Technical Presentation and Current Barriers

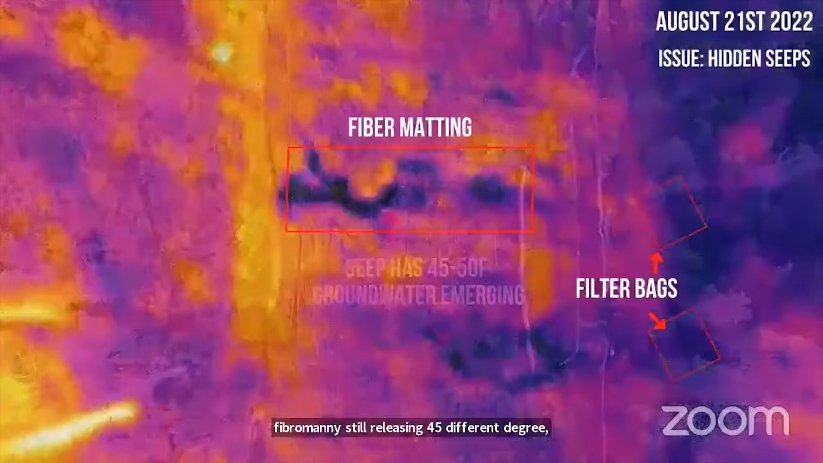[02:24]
Here's a thermal version of the previous image showing the fiber matting with the 45 to 50 degree groundwater emerging from the sides and pooling on top along with the water running off in the filter bags.
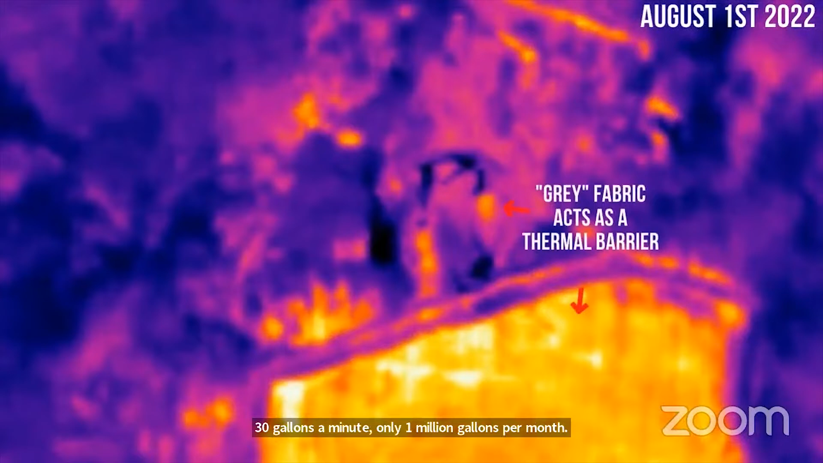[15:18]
In this thermal video, you can see the yellow signatures as the gray fabric acting as a thermal barrier.
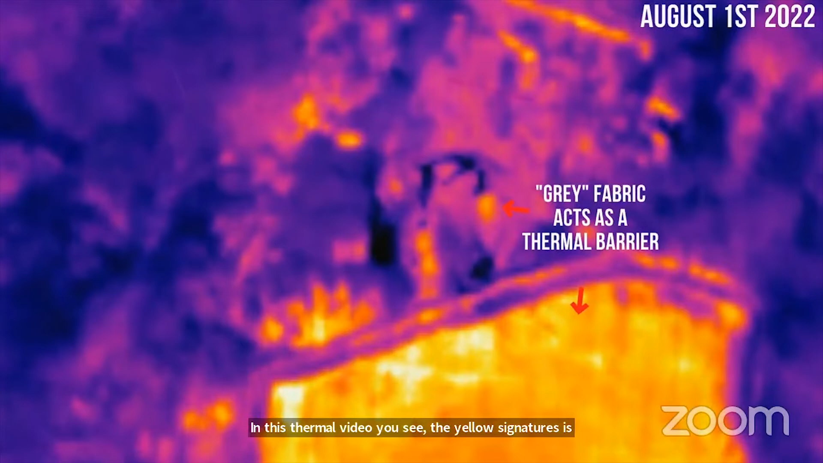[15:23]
On August 10th, you can see the main seat covered with gray fabric,
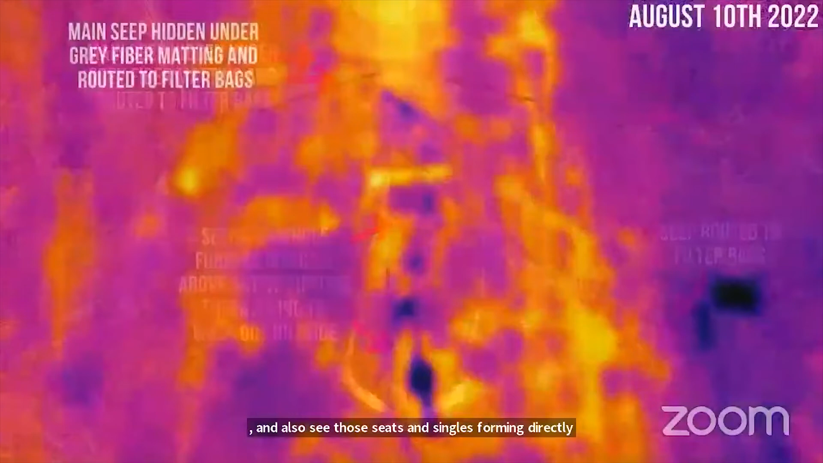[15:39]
The thermal image shows the main seat covered in gray fabric, and the dark spots are cold groundwater emerging downhill.